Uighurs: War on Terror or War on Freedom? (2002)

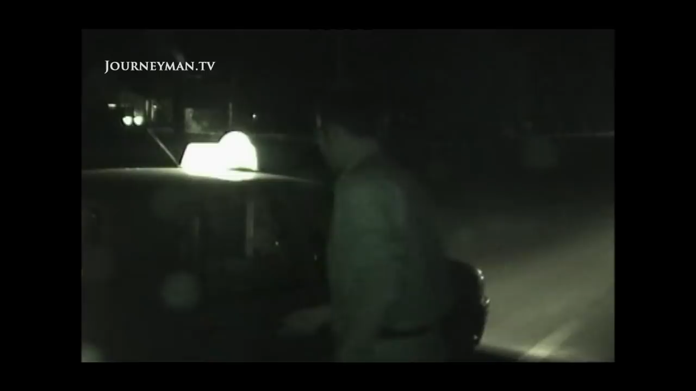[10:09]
To find out for ourselves, we slipped away from our minders to try to speak to Uyghurs first-hand. The police were waiting for us.
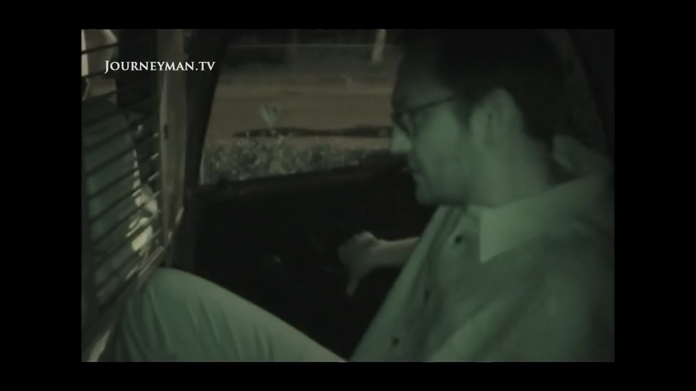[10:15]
No matter how many times we switched taxis or changed direction,